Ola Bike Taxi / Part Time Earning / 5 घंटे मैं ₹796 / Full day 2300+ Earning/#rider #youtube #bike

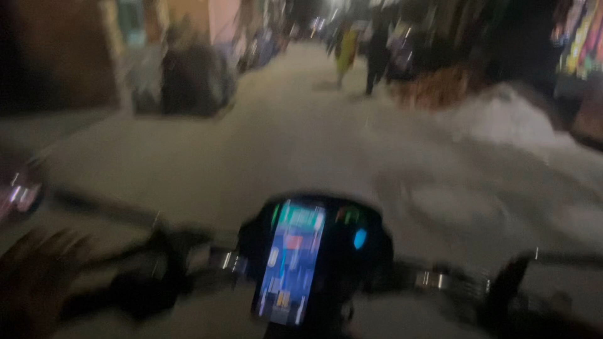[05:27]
तो भाई 13 किलोमीटर का डिस्टेंस रहने वाला है और 35 मिनट लगने वाला है ड्रॉप में। तो चलते भाई इसको ड्रॉप करते हैं फटाफट। आ रहा हूँ बता रहा हूँ।
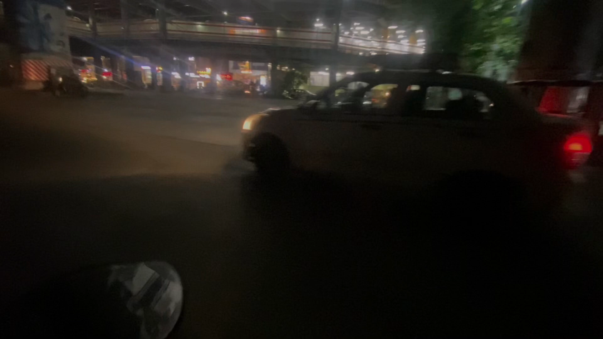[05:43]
लोकेशन तो आपने यहाँ की डाल रखी है। कहाँ यहाँ इधर